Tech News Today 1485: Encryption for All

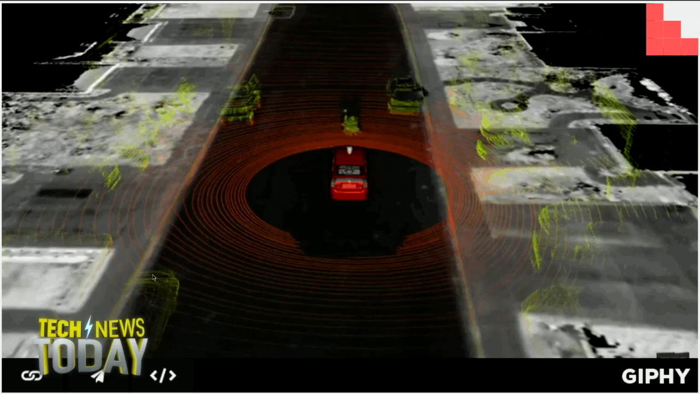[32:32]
The duck and the wheelchair are coming back. I guess I got to stay here. Not a day here. Goes by when I don't see I know, a woman really, in an electric seriously. Wheelchair with a broom and a duck. There's also a guy rolling on the hood of the car just for fun.